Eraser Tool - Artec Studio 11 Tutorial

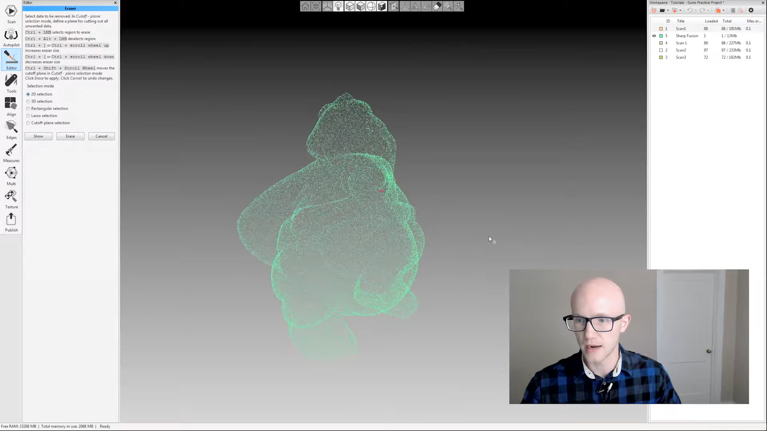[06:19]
data that you just selected and then let's say there was something here on the backside now I could come in and select some things here